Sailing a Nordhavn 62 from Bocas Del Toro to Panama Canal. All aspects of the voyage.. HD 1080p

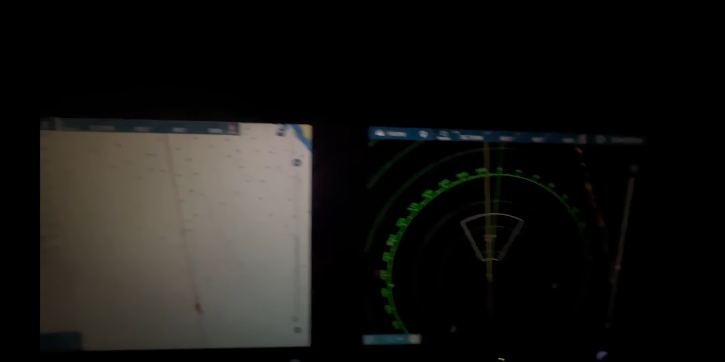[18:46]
keeping an eye on the radar and the chart as well as the equipment to make sure that
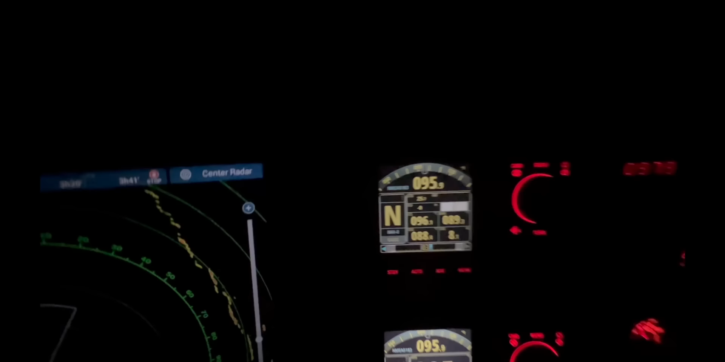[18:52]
everything is operational leslie had a little friend this moth kept flying onto the white the light
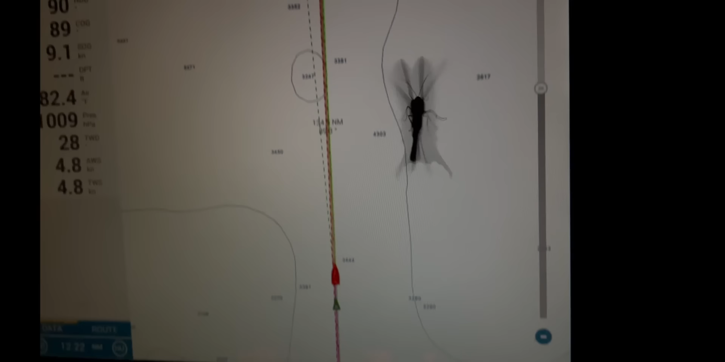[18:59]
of the screen he was in in fact a beautiful blue and yellow in colour as dawn broke we had a mixture of rain and wonderful oranges as we approached the coast of Cologne on
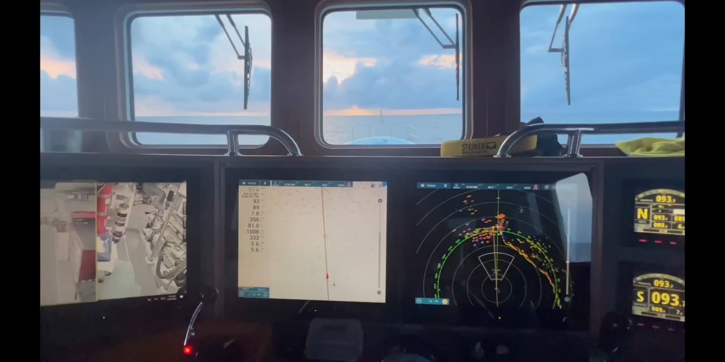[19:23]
the radar you could see that there was an increasing number of ships showing up with the anchorage at Cologne starting to appear
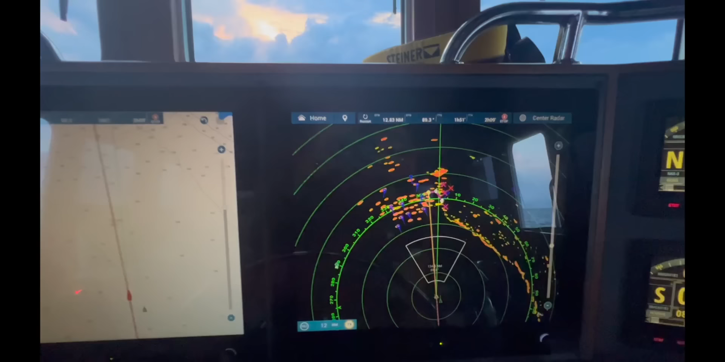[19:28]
in fact I counted over 50
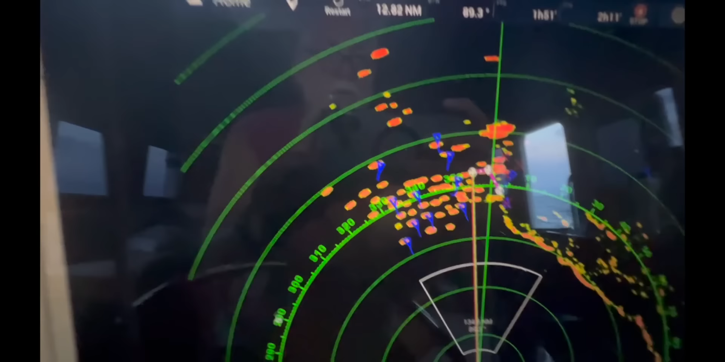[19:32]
ships anchored waiting for transit through the canal